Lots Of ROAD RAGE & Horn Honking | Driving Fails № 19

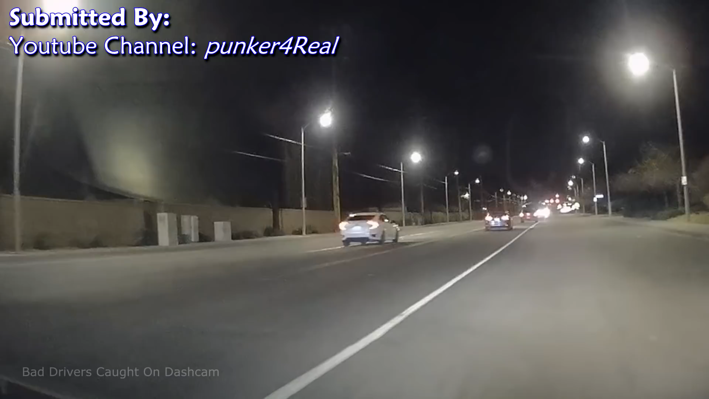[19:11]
I don't know. Is this driving in the middle? I thought he was going to come over here.